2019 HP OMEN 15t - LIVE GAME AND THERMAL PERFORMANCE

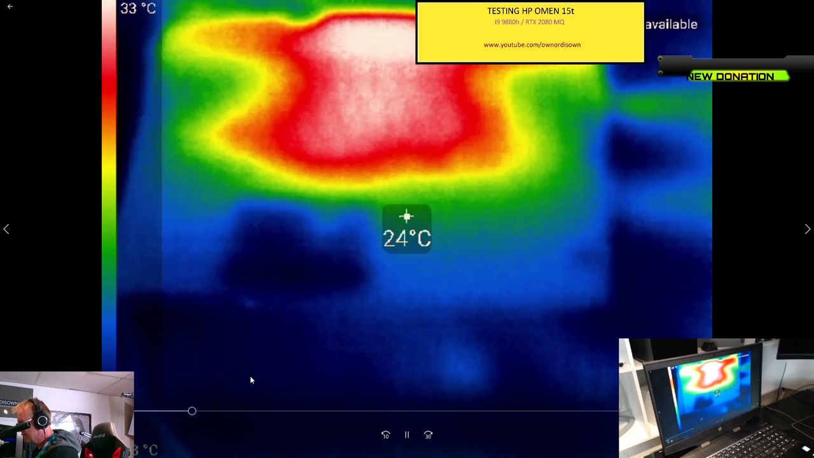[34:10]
On screen: spot 24°C, scale top 33°C
So this is the OMEN 15. So the keyboard's okay. Yeah, then we're talking about 32, 34, so that's not bad at all. It's not bad, is it? For 32 there, around the back. You can see the heat coming out there.
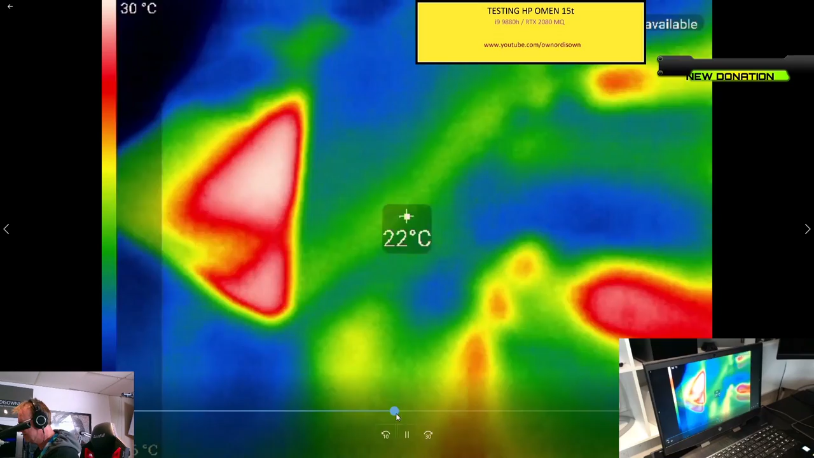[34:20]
On screen: spot 22°C, scale top 30°C
And underneath.
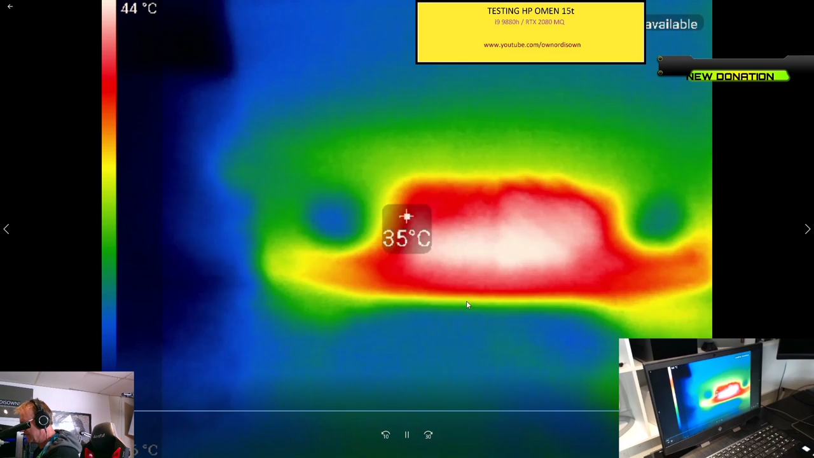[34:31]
On screen: spot 35°C, scale top 44°C
Yeah, the hottest, say 43 there. Okay, 43. That's good. I think that's perfectly fine. So I think all in all, it's a very good system.